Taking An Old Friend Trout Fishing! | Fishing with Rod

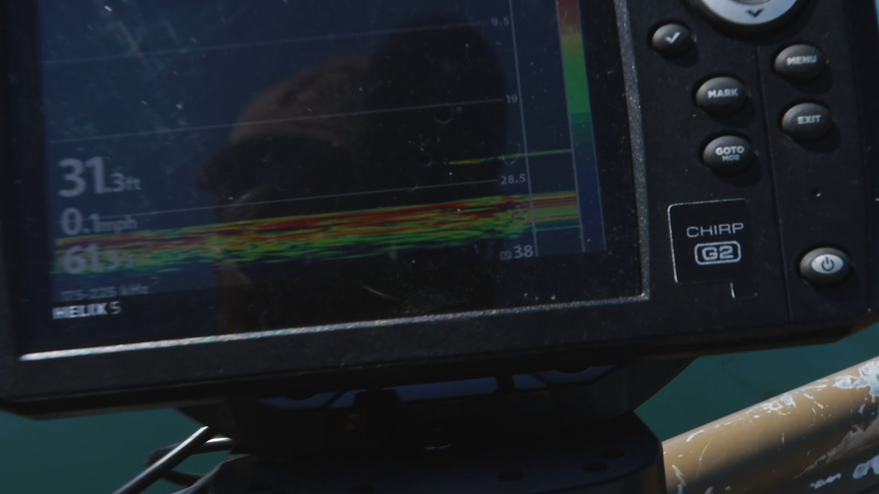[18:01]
On screen: depth 31.3 ft, speed 0.1 mph
another fish in the sound dude oh yeah yeah big one yep